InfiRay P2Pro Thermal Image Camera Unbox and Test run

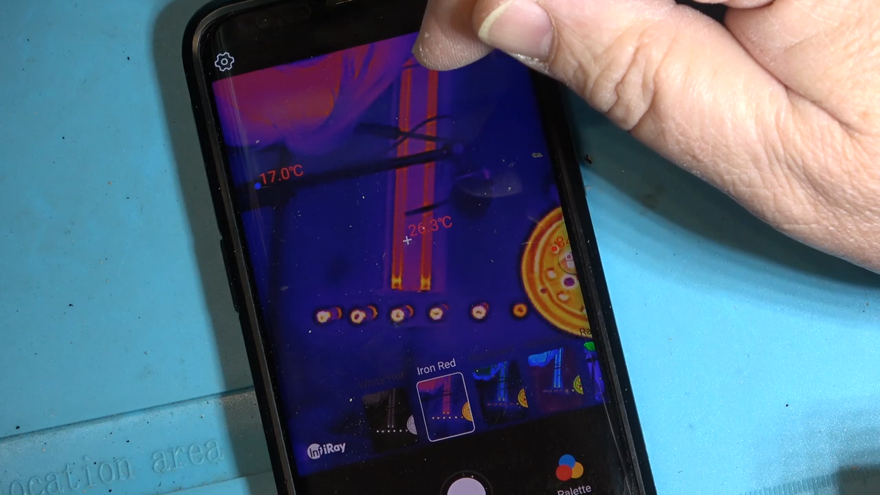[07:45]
iron red, and this one is white hot.
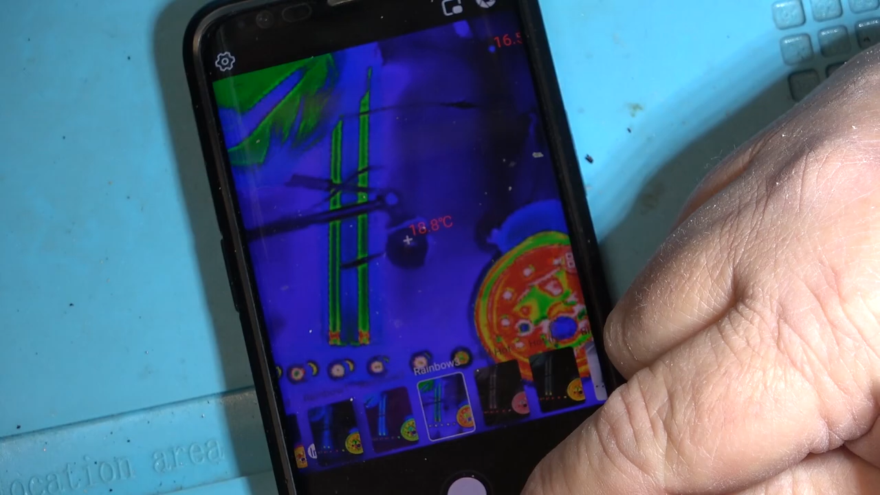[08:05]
So we can do photos and video.
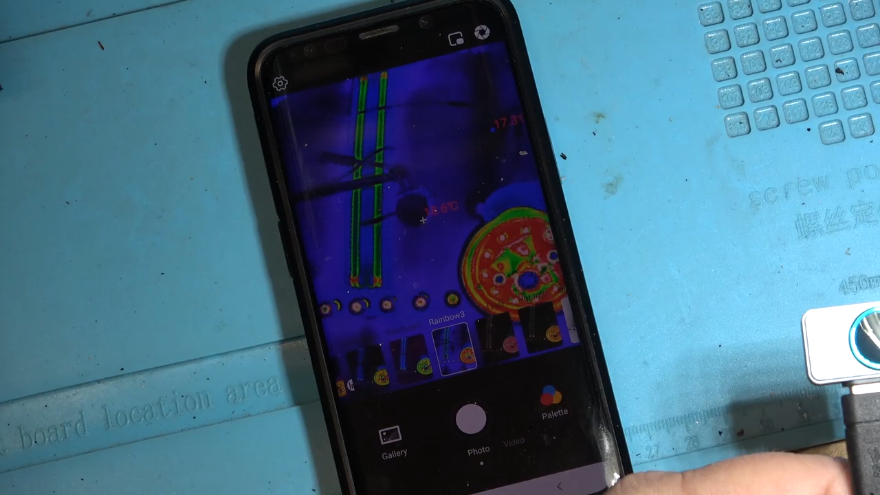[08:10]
I'm going to take this thing outside. We're going to do some pictures with it. And then we'll import the files.
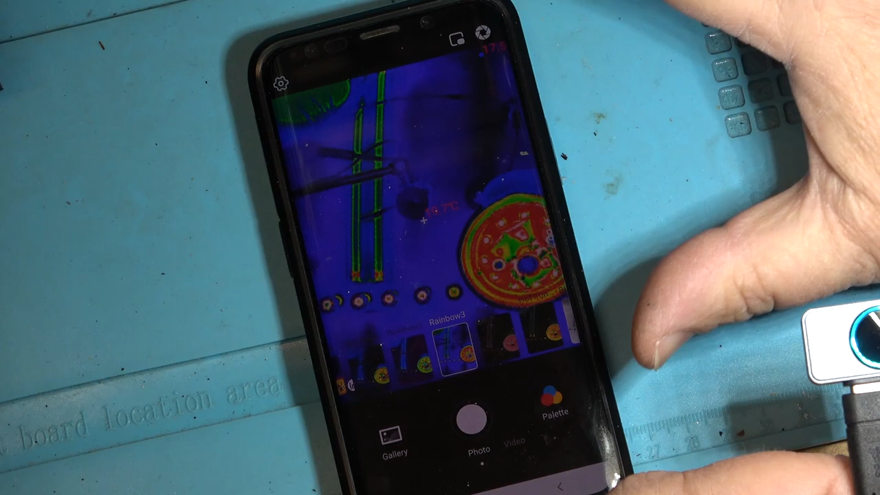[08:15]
And we'll take a look at what the actual image off of the camera
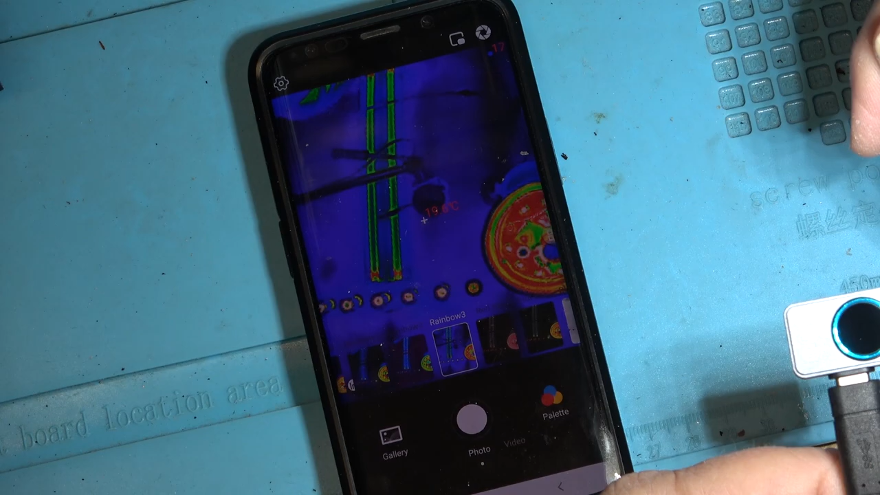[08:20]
is once we record it. But very nice and very, very small. As you can see, look at the size of this thing. This thing's tiny.
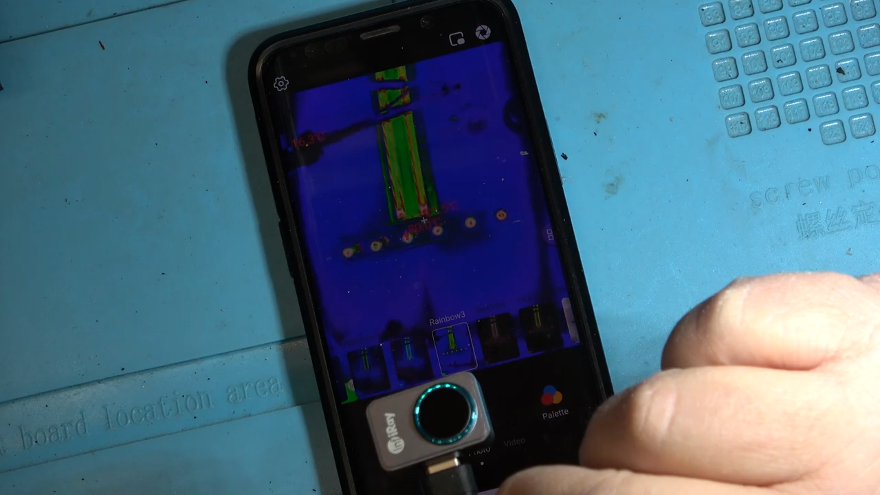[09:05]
I'll take shots of the stove and stuff running. But yeah, that's pretty neat.
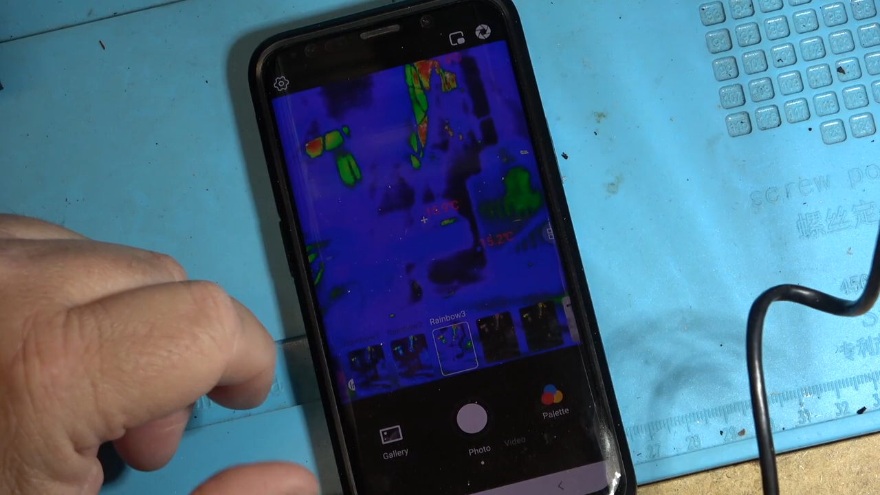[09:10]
And if I go back into some of the other settings on here, like some of the other stuff I looked at before on my other one,
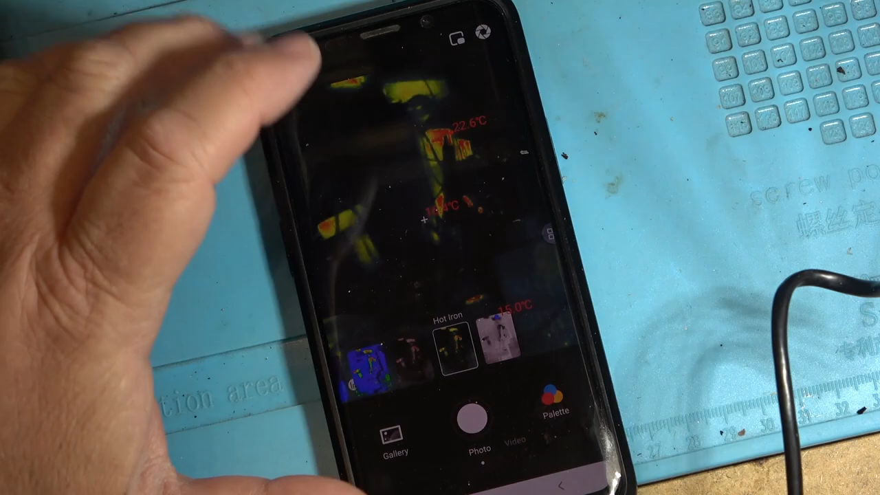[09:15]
things like my isolation transformer, you can see it there.
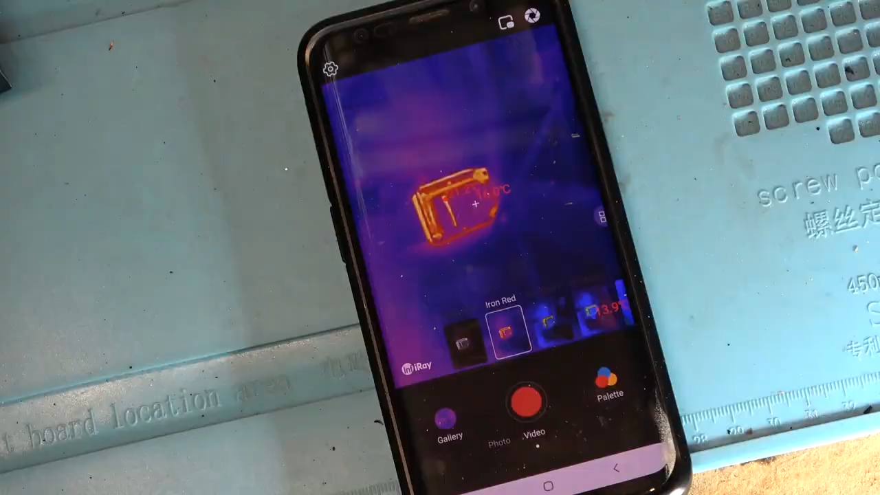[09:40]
Once again, there's the isolation transformer at the back of the bench. As you can see, it's a little bit warmer than the surrounding area, even though it's only been running for, I just turned it on maybe an hour ago as I started to do some work here to turn on some lights.
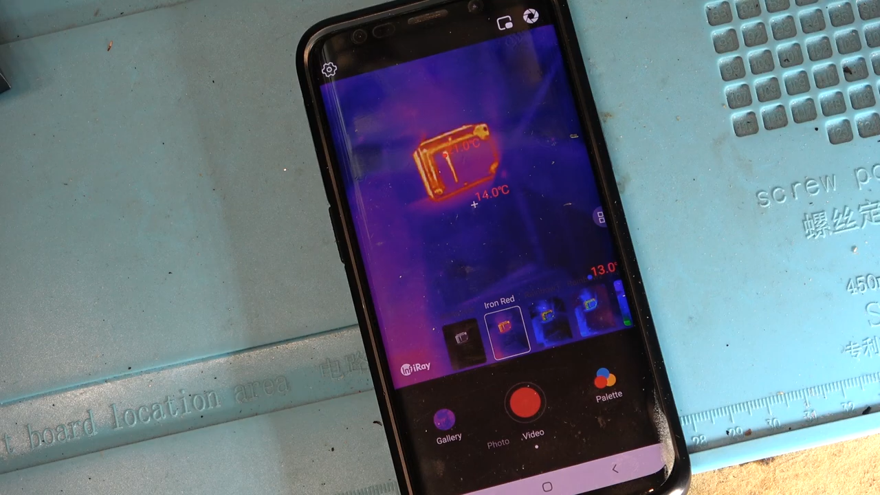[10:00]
But it is certainly warmer than the surrounding area and sticks out like a sore thumb.
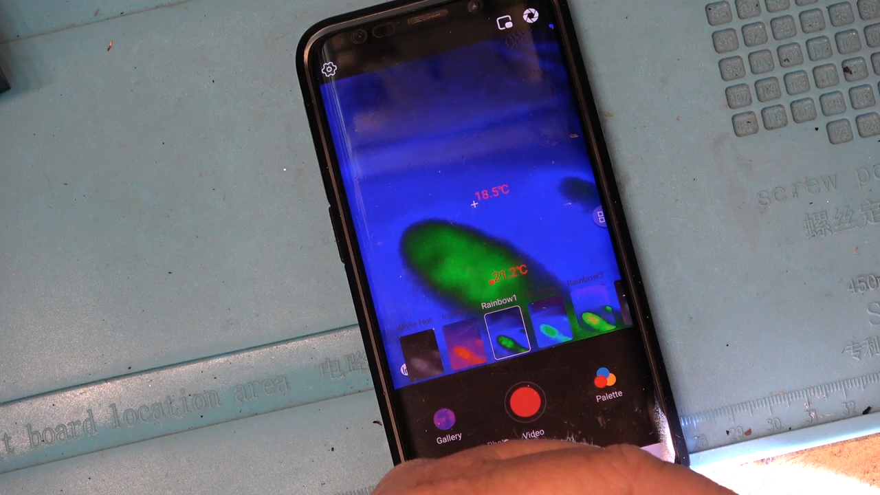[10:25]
Actually, if I throw this on the, point the beam down on the bench, we'll probably see the heat.
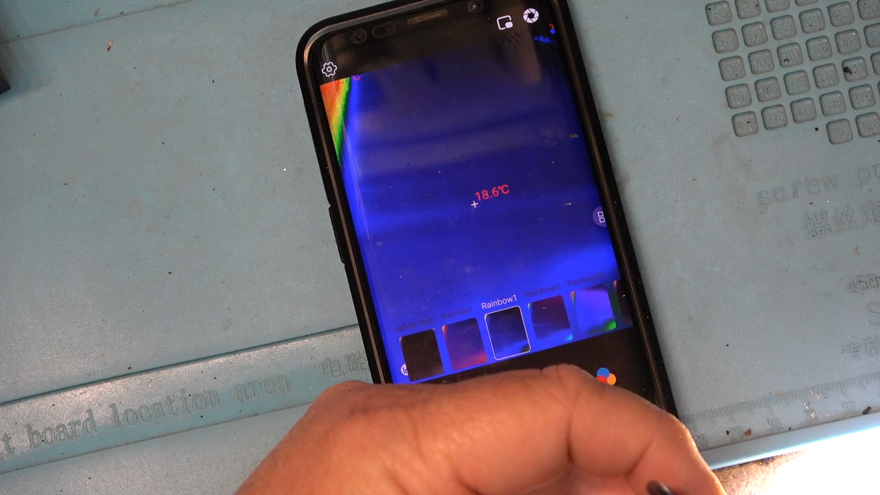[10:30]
On screen: spot 18.6°C
Um, look at that, the heat coming up on the, just on the wood. The, the, the beam from the LED is heating the, the bench up.
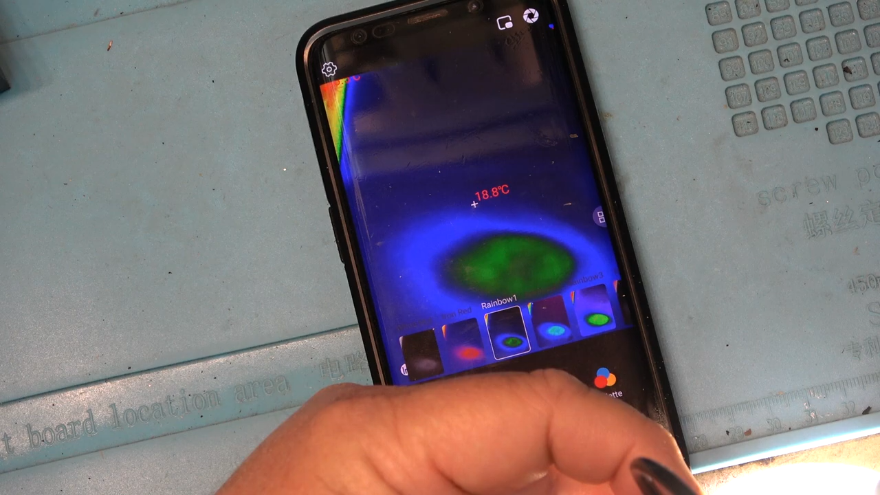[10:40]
On screen: spot 18.8°C
Turn it off and it's, it's still warm. You can see it cooling down.
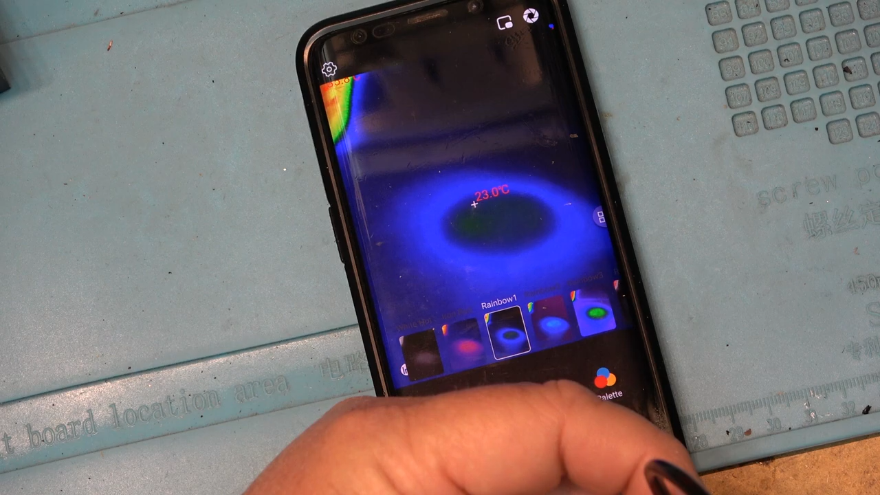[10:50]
On screen: spot 23.0°C
Now it's just from the heat of an LED flashlight warming up the surface of the bench here.